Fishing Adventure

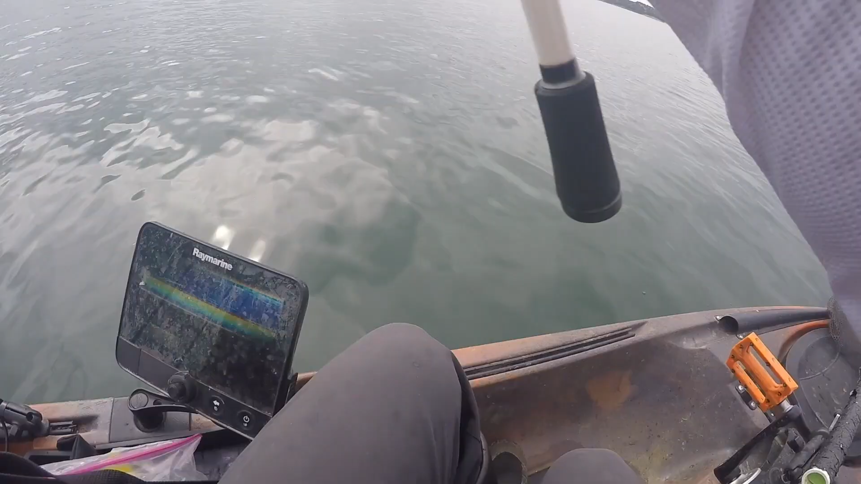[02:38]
I can see what's below me. Definitely graphing some fish here.